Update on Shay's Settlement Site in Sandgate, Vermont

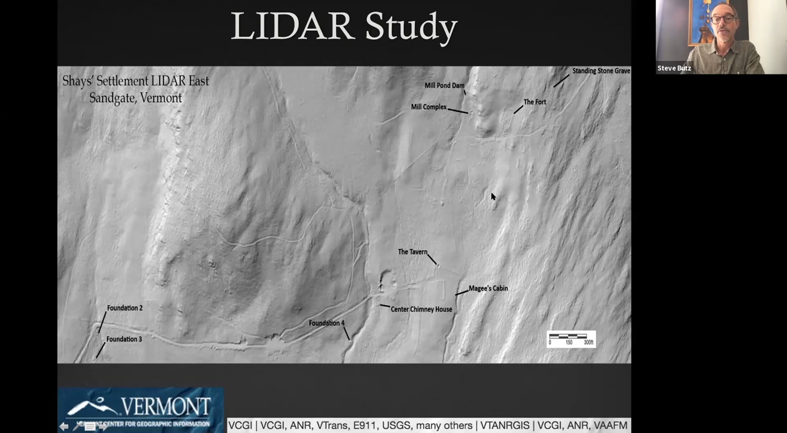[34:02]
Um, there's still a lot of work to be done, um, to try and discern, well, what are these things and, um, how are they related to the settlement? It actually even might help us to, uh, determine the area of the agricultural fields that they were, um, developing at the time. Um, and then what's more interesting about the LIDAR study is the Western side. So here is Foundation five. That's so-called Daniel Shay's house that I just showed and Foundation six across it, but down this gully, the LIDAR revealed these targets that now, uh, upon investigation this summer, using the data from the LIDAR and, you know, uh, pinpointing it, we found another foundation here,
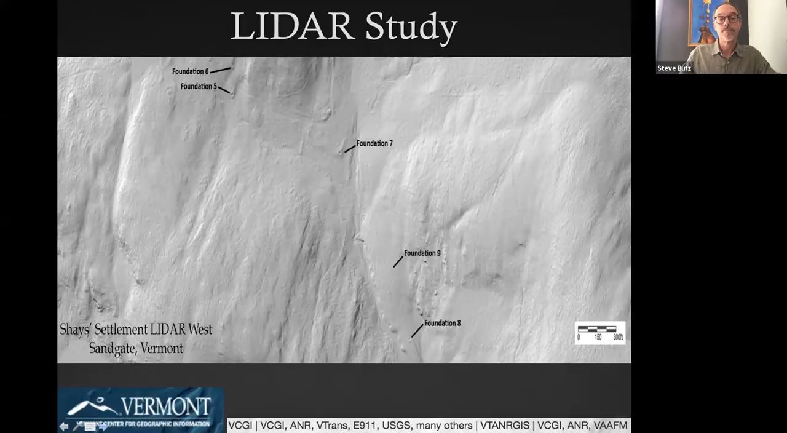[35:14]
or were they put in later by, uh, inhabitants, uh, after 1815, 1820, etc. Um, so that's, um, something that we, we hope to determine in the future. So that's the update on the LIDAR. So this original settlement village, um, expanded from this to this, um, in the past two months, which is pretty exciting.